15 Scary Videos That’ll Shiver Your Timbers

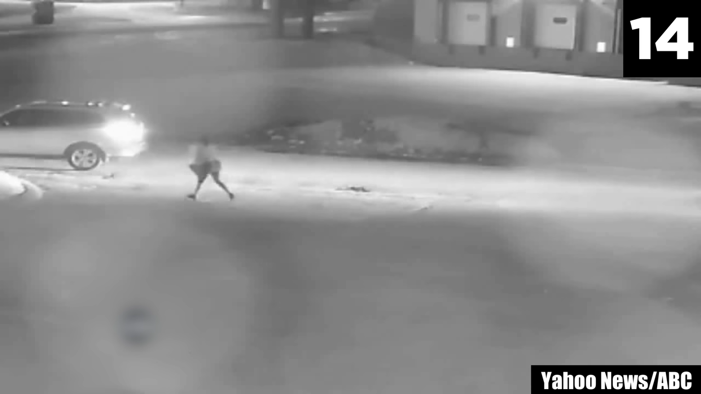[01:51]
Published by Yahoo News and ABC, this attempt was captured on surveillance footage.
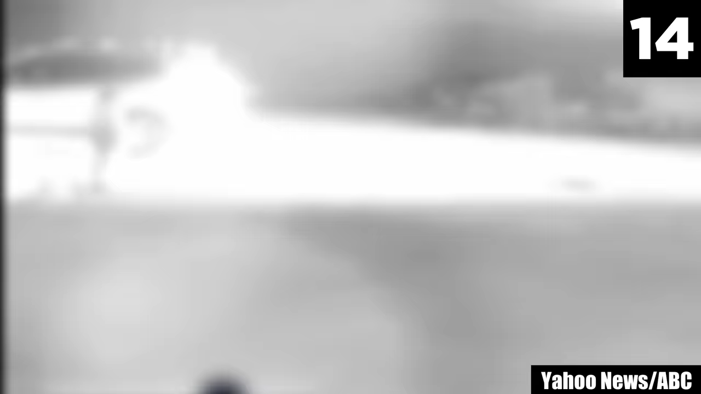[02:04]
The man quickly flees the scene, as the driver of the SUV calls 911. It's unclear if the woman knew the man.
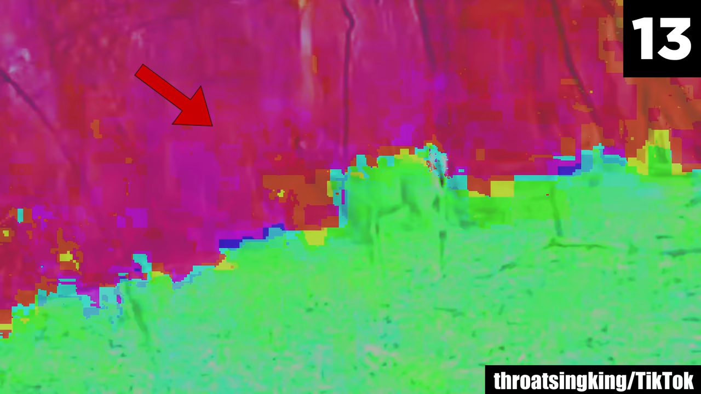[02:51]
There is at least one figure, if not two, making their way soundlessly through the leaves. If these figures are people, why are they creeping around at a distance?